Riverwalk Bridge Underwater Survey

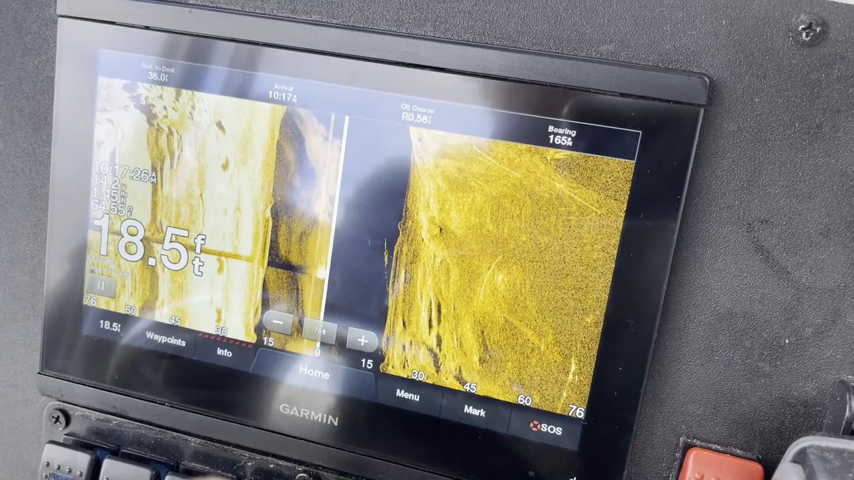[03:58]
On screen: depth 18.5 ft
One of the tools that we actually enjoy using, of course, is sonar.
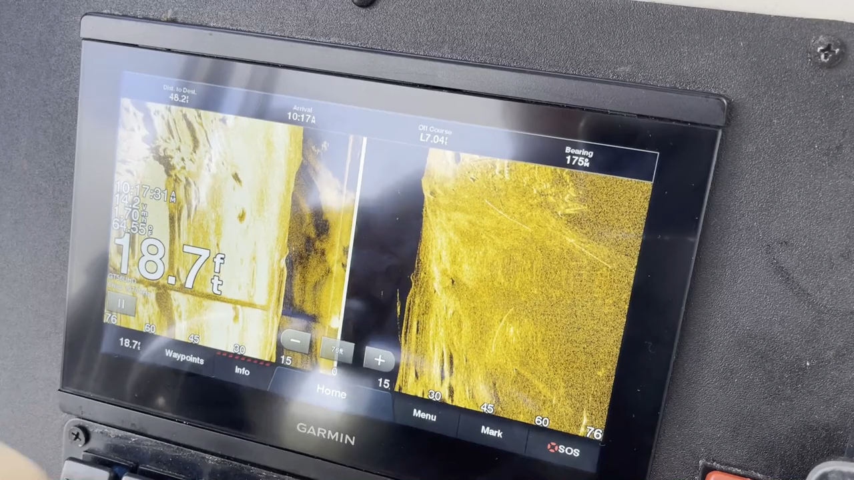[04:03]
On screen: depth 18.7 ft
And there's many different brands out there. We actually prefer both Garmin and Humminbird over any of the others.
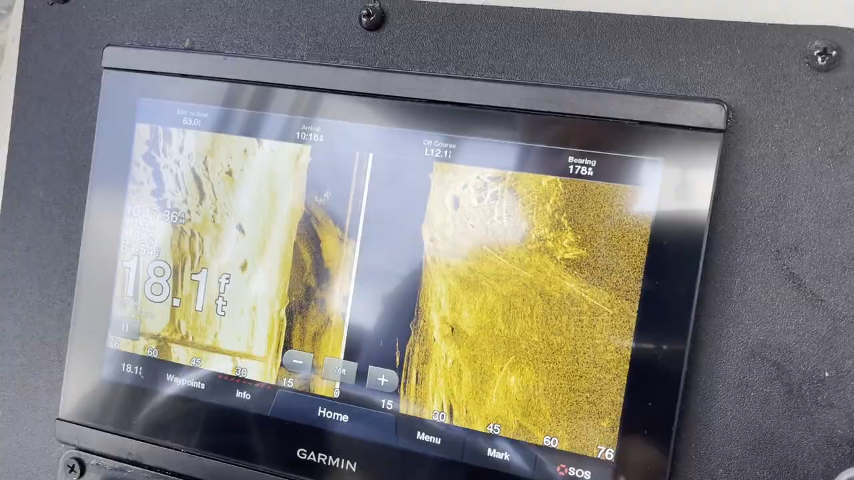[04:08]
On screen: depth 18.1 ft
In this particular situation, we're using a Garmin.
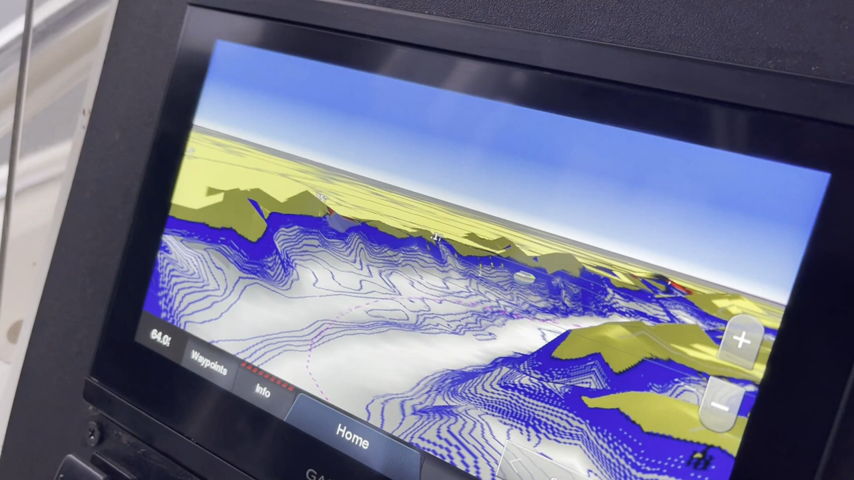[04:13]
And there's so many great things that you can do with a sonar, whether it's downscans, side scan, traditional 2D, or in this case, 3D sonar.
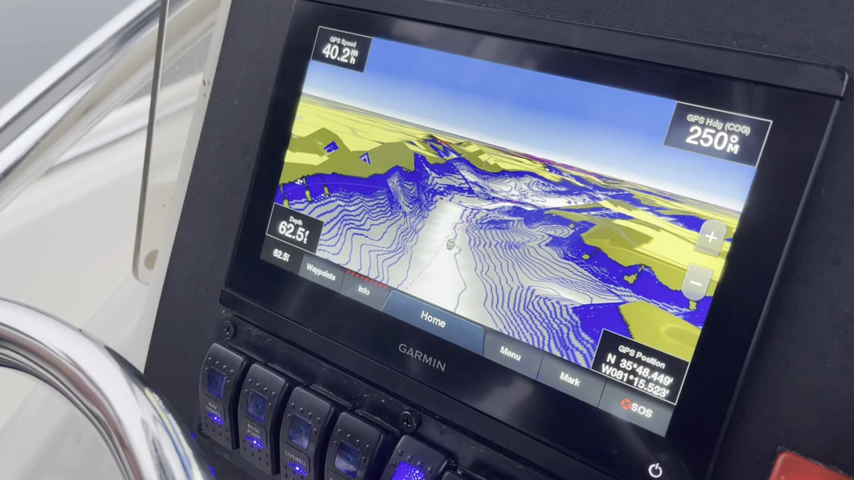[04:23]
You can see that not only can we see the contour of the bottom of the lake, we can check depth. We can see anything from water temperature.